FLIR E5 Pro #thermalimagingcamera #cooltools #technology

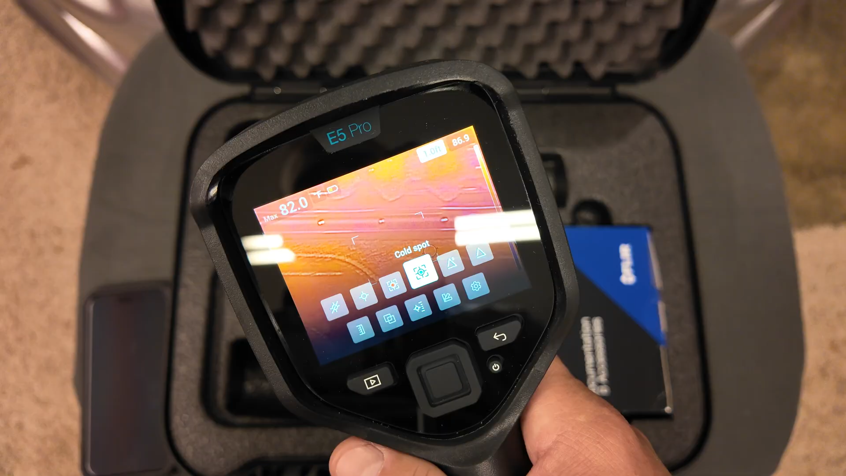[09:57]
You can tell it to find the coldest spot on the screen within that box and it shows up as a blue circle when it does that.
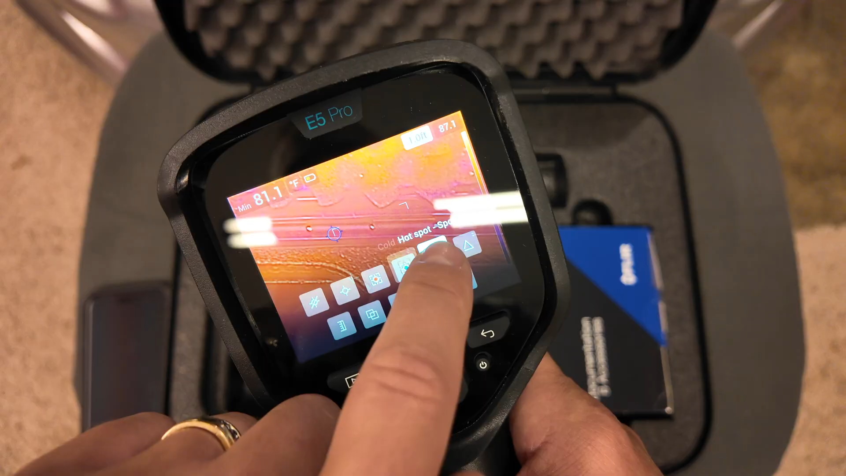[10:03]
You could tell it here to find the hot spot and it'll give you some different measurements here that are within that box.
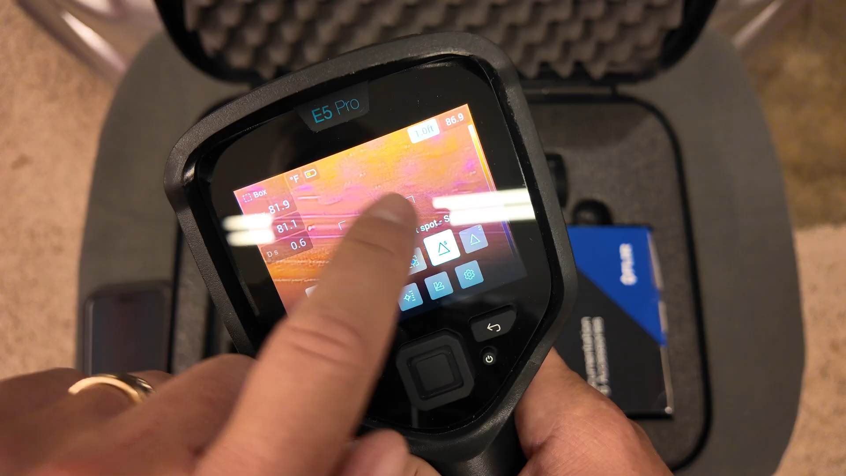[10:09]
And then you can do what they call here a temperature setting where you can put
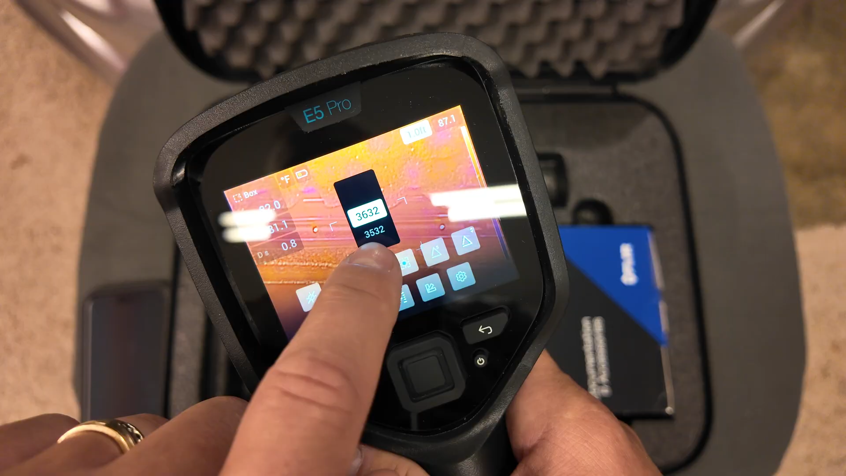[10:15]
a known setting that you want to ignore or you want it to see and then compare your reading to.
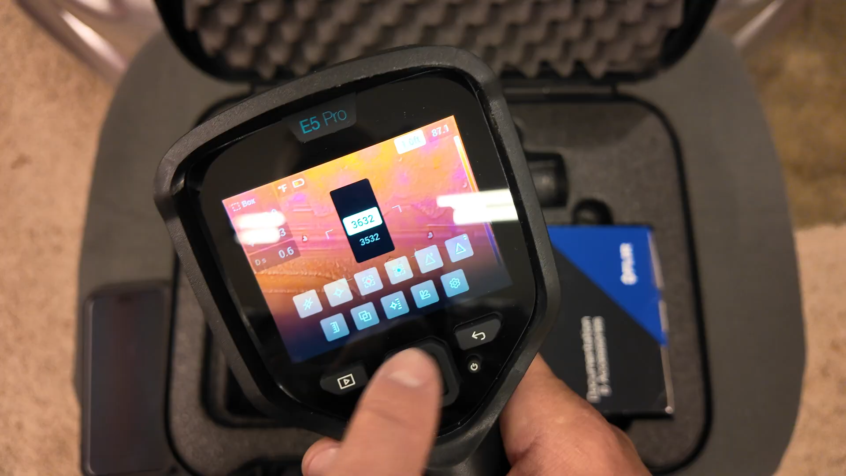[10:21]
So like I mentioned, the manual is going to be able to describe that in a little bit more detail than I can do in this short video,
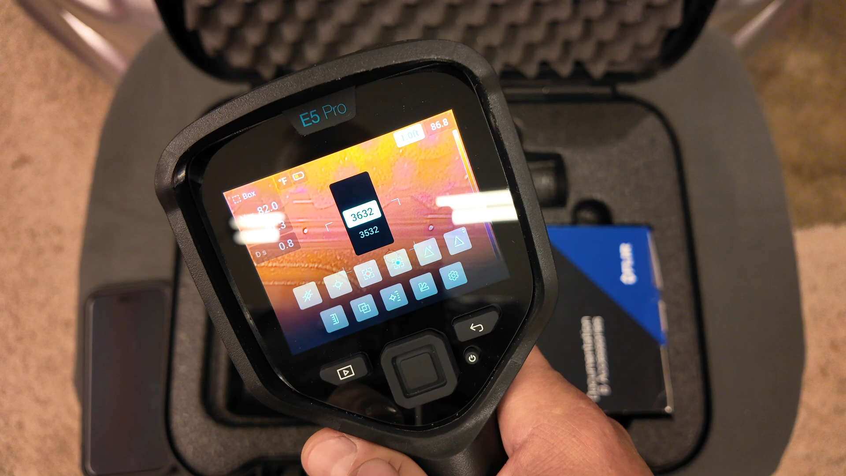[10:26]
but you have plenty of options when you're trying to do something with that center spot there.
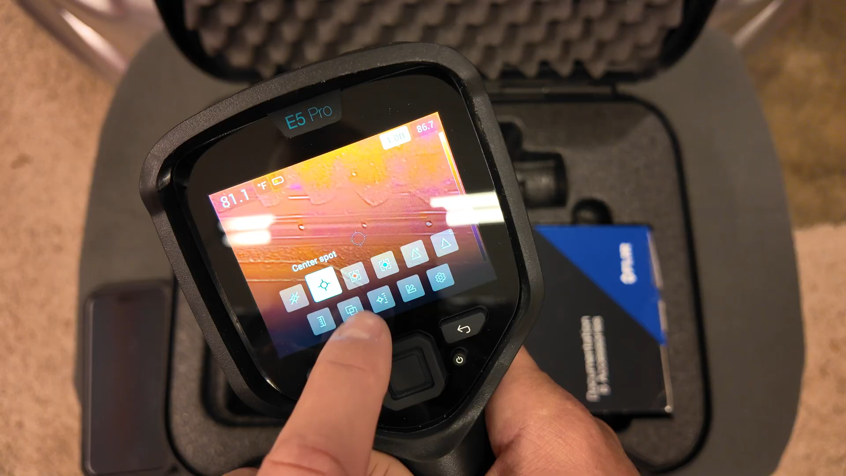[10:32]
Over here on the next one, we've got the different picture modes. That thermal MSX is what I was mentioning to you, where it's using a series of the camera and the thermal image to
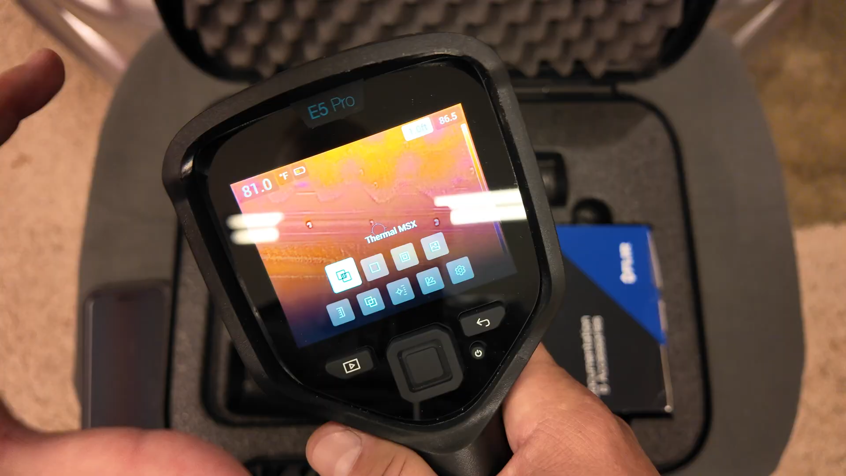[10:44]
overlay the two so you can get an exact look at what you're viewing on the other side.
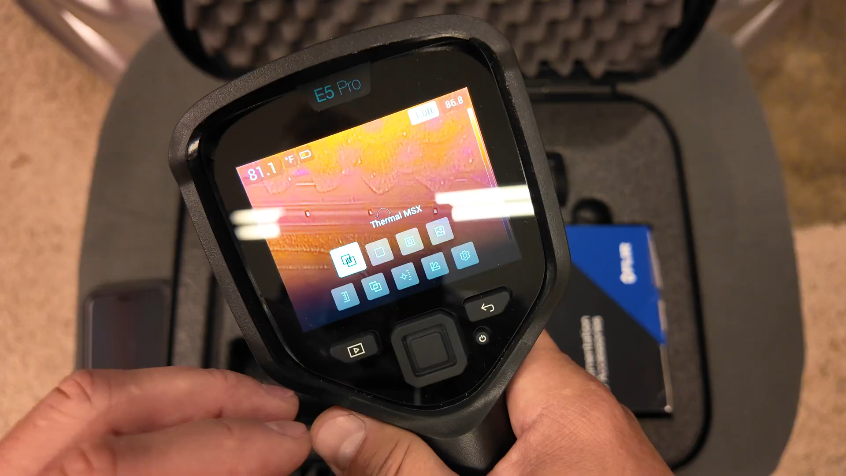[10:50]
You're not having to worry about, you know, it's muddy and I can't really tell exactly what it's looking for. You can almost see a very clear image on the backside where it's outlined.
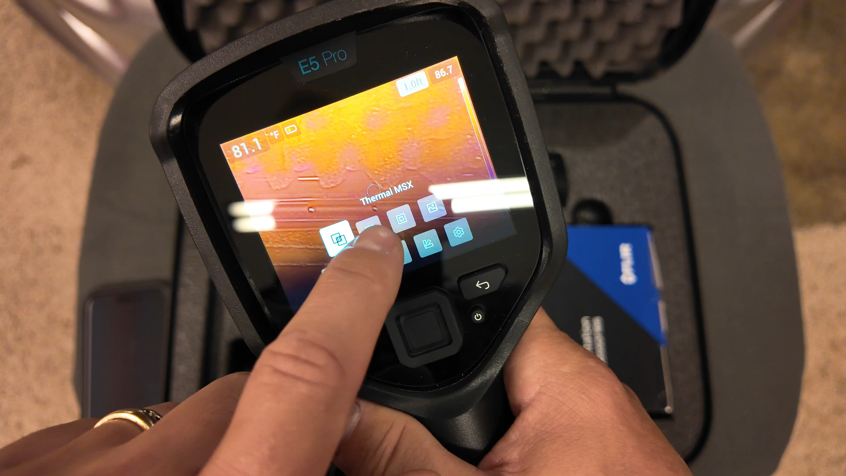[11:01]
If you go over to the next setting there in this image mode, you have thermal imaging only.
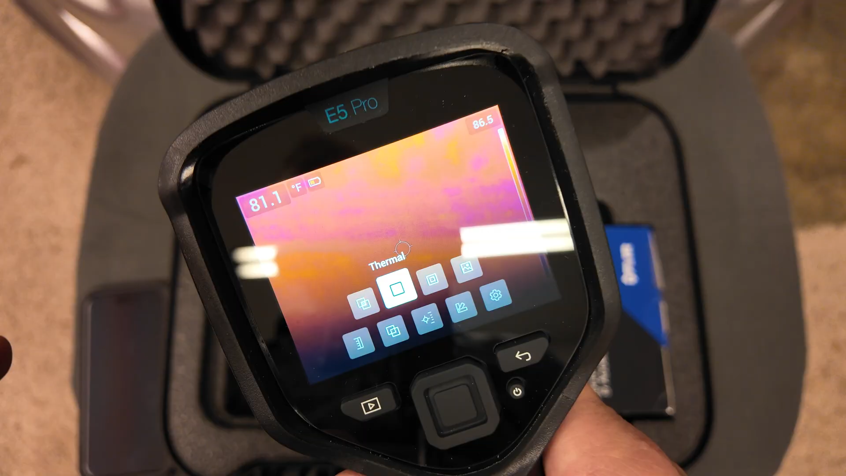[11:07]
On screen: spot 81.1°F
I don't know if you can see the difference it did there, but the image is very blurry when it does that. I can't really see definition.
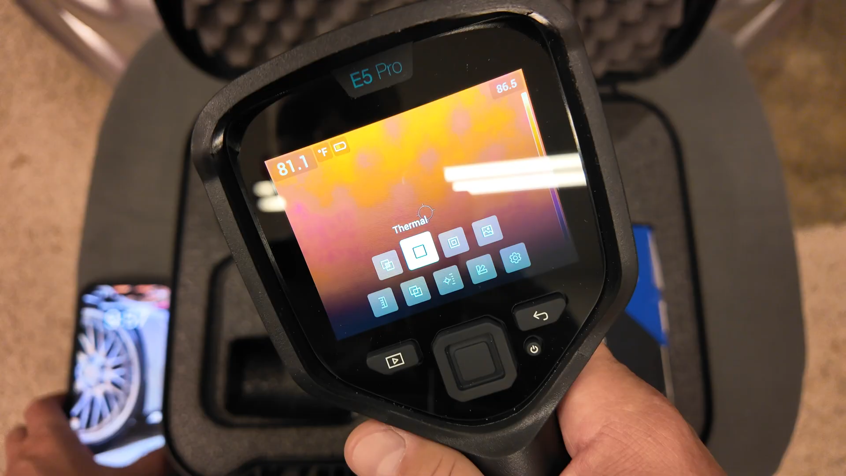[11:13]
On screen: spot 81.1°F
I'll try to put something, say, behind the camera there that you should be able to read. You can't really see anything on my iPhone there when I'm in that setting, but when I go to, say, thermal MSX there, you can actually see my screensaver.
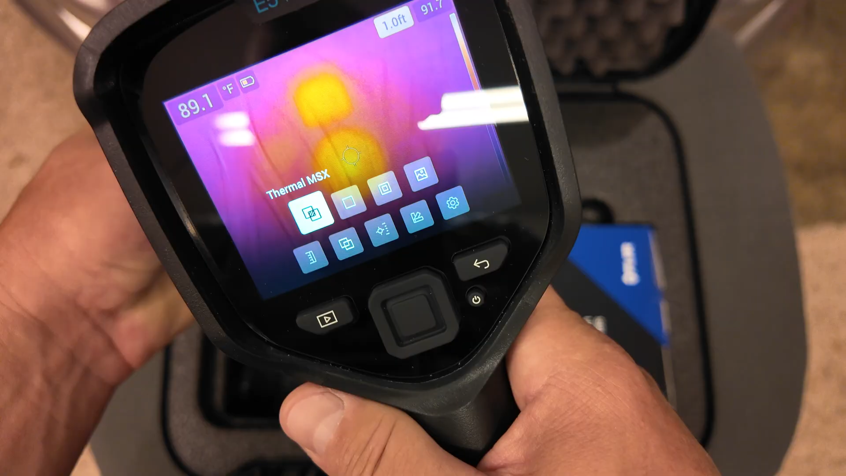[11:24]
On screen: spot 89.1°F
Hopefully, you can see that on the camera.
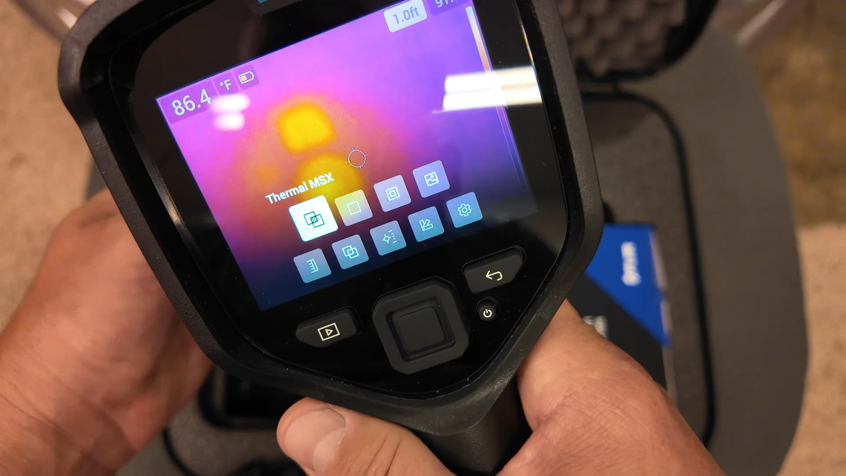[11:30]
On screen: spot 86.4°F
You can see the clock on my phone there whenever I've got it on, and it's using, like I said, both of those images there.
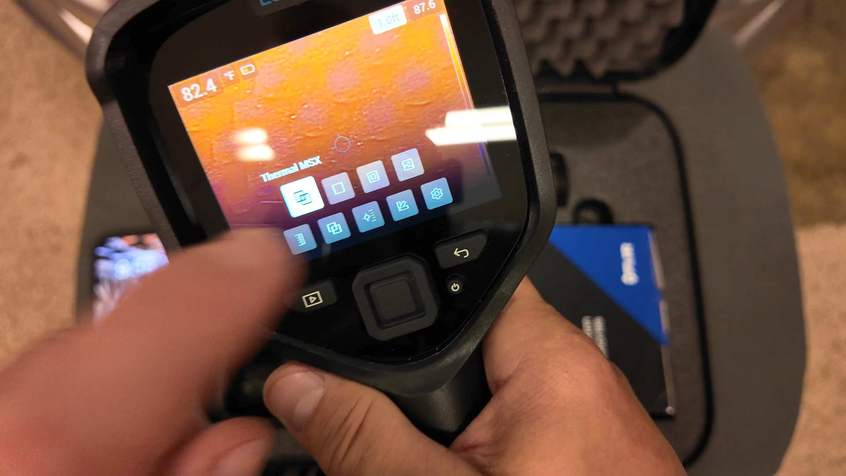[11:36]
On screen: spot 82.4°F
On the next one here, this is your picture-in-picture. That's very nice if you're wanting to see the actual picture on this parameter here,
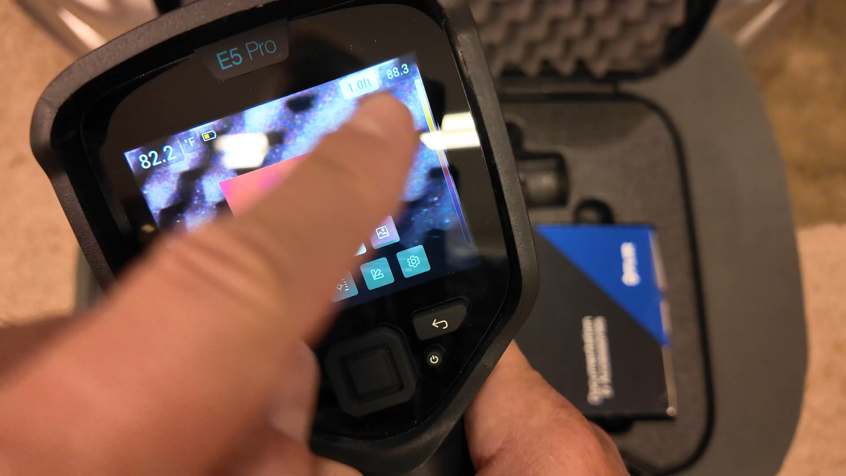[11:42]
On screen: spot 82.2°F
and then you're wanting to use this centerpiece to see the thermal image itself,
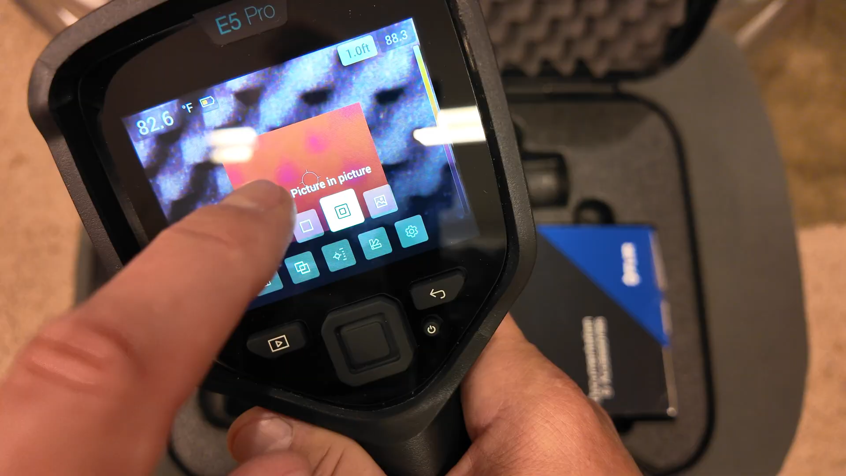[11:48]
On screen: spot 82.6°F
so you really get, what I would say, get your bearings as to where you are trying to take that picture.
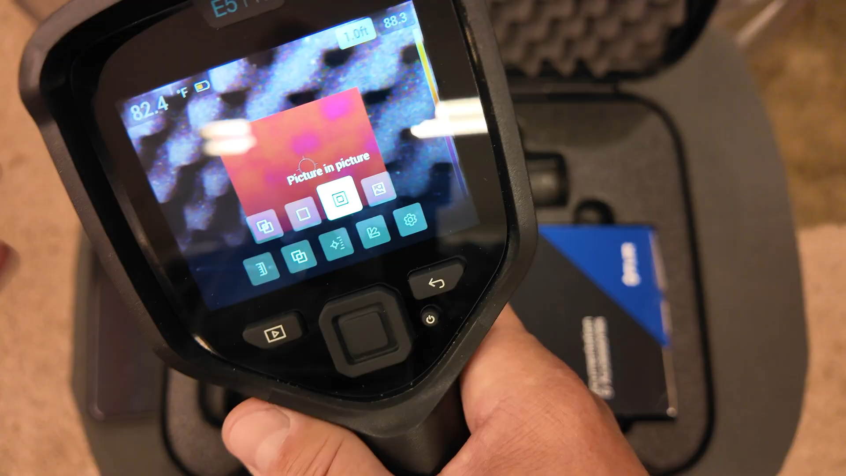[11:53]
On screen: spot 82.4°F
Say you're in an electrical box. This will only go in that thermal imaging mode when you're in this picture-in-picture, and you can see precisely where you're trying to use that camera.